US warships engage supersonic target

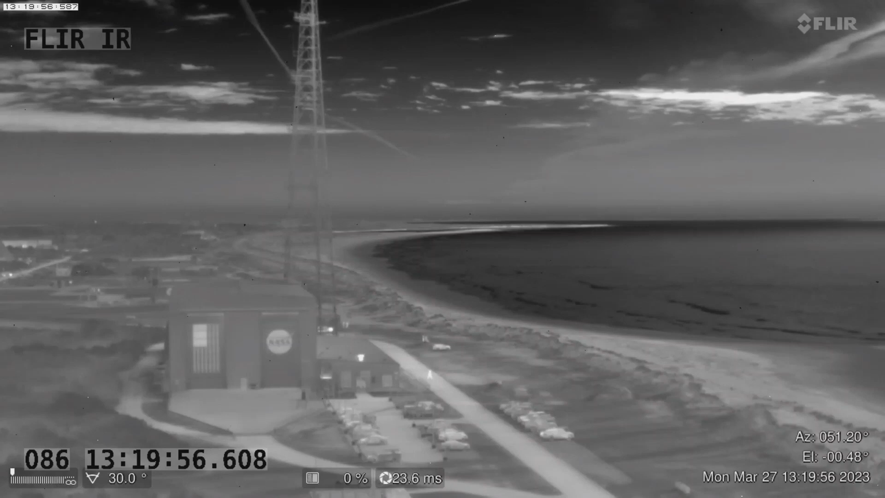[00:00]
A US missile target is launched over the Atlantic Ocean in late March as part of US Navy Carrier Strike Group Tactical Training.
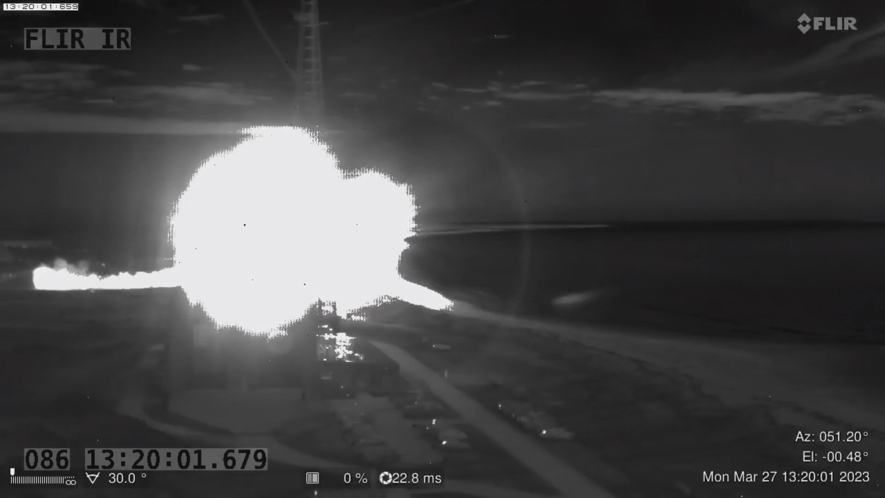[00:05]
The launch takes place from NASA's Wallops Flight Facility in Virginia.
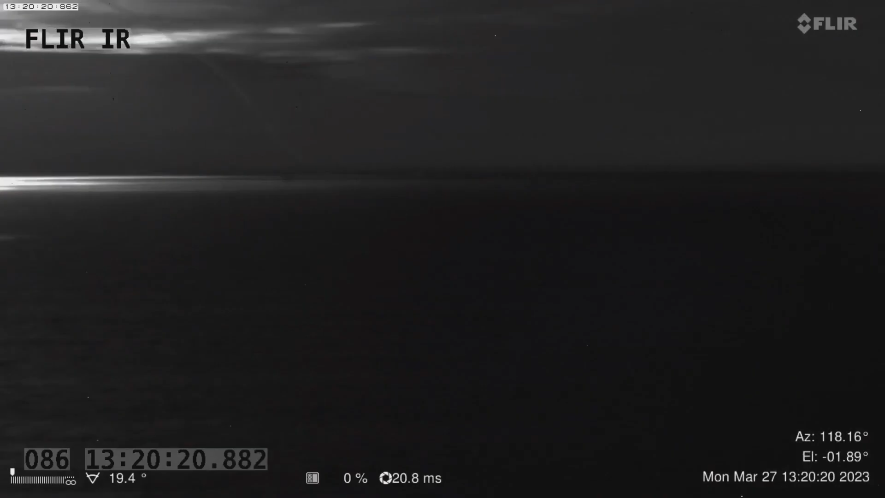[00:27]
The GQM163A Coyote supersonic target initially launches at
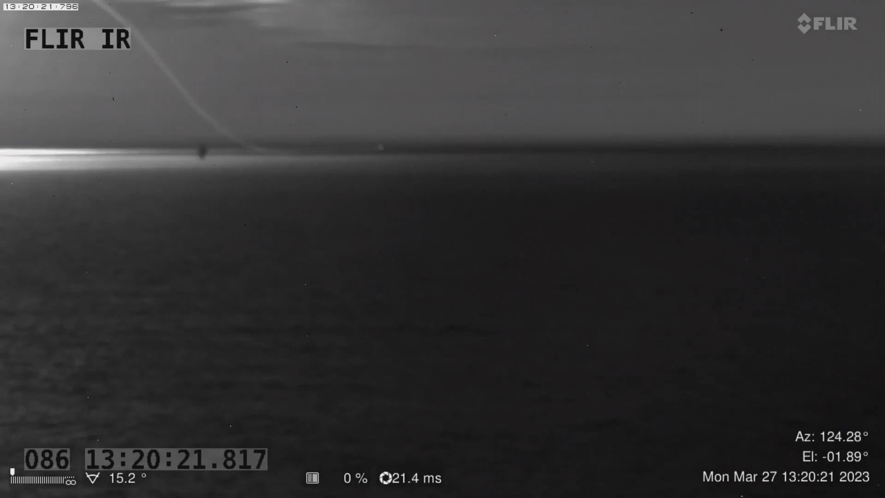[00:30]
an elevated angle and the video then shows it coming down into its sea skimming cruise
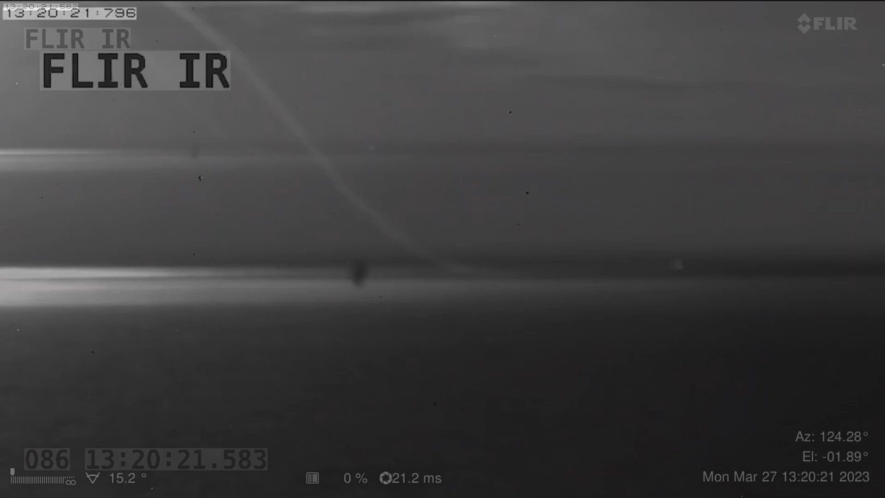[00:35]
phase where it travels over Mach 2.5 only 30 feet above the water. Travelling at this height gives any ships being targeted minimum reaction time.
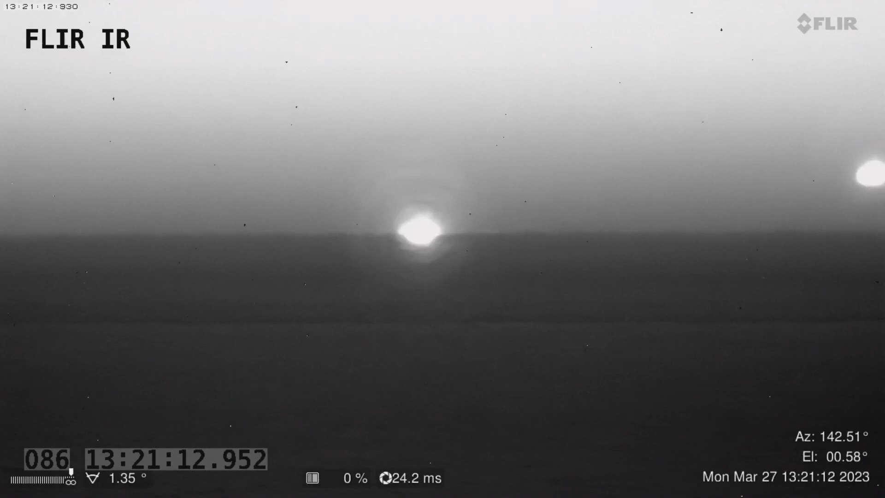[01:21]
The missiles are controlled by an Aegis combat system which is an advanced command and decision system capable of tracking and engaging multiple targets.
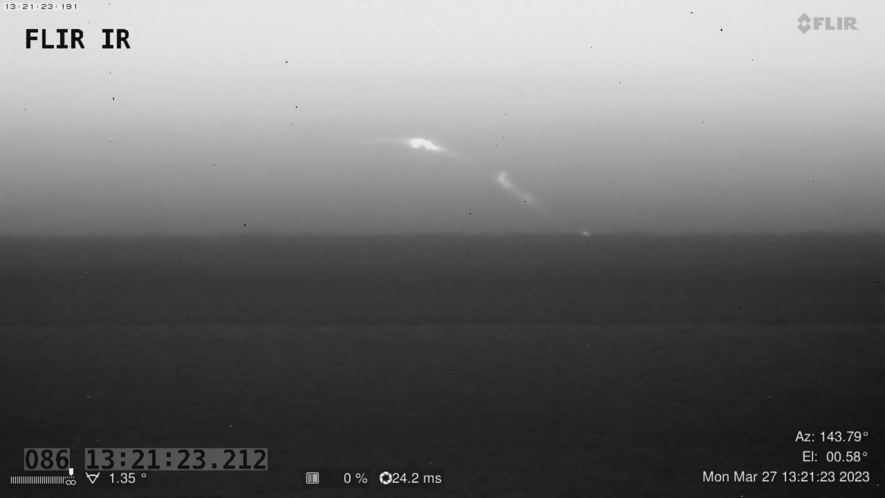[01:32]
The Ticonderhoda cruiser has over 120 missile launch cells on its deck.
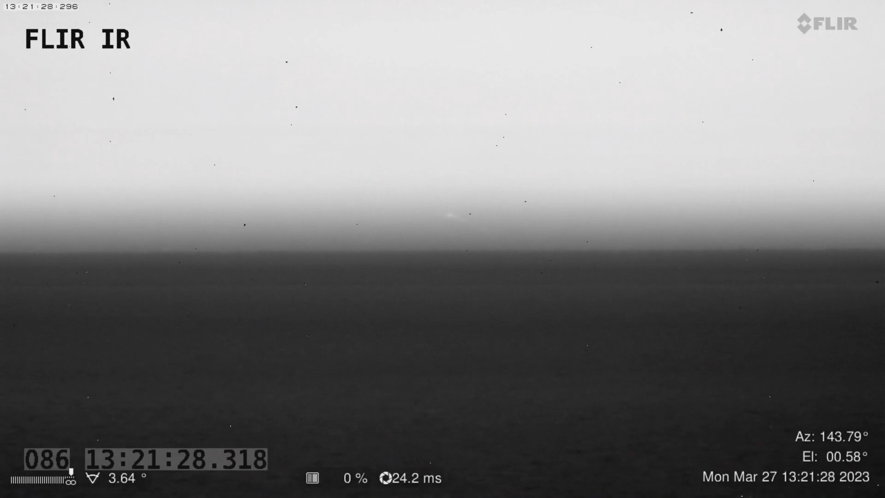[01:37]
The video is believed to show two SM2 missiles exploding in proximity to the Kaiti target and then the target being knocked off course and eventually exploding.